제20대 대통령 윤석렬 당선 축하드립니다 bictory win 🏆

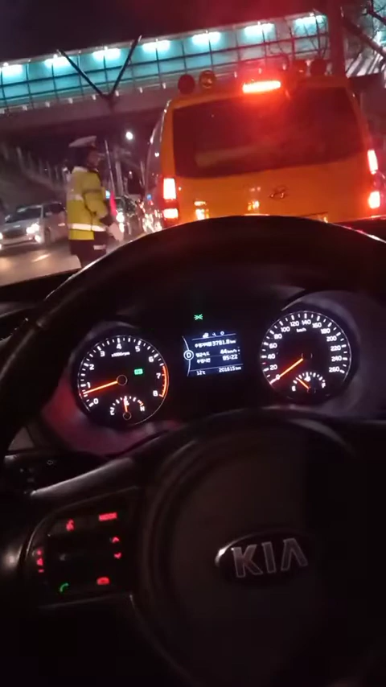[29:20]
안에 뭐, 뭔 일이 있는가 보네? 무슨 일이. 경찰분들이, 어려울 때마다 경찰분들이 다 이렇게 고생들 하시니까. 큰 사고가 났는가.
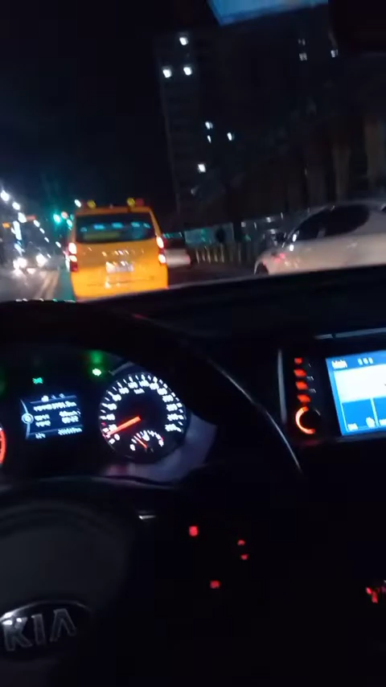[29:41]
뭔 일이 있었네요, 보니까. 뭔 일이 있었는가. 자고 그러시는 건지 저 위에를 가게 돌아서 오시라는 것 같은데 돌아서 오시나 아, 이 안인가 보네요. 네, 안이죠. 안까지.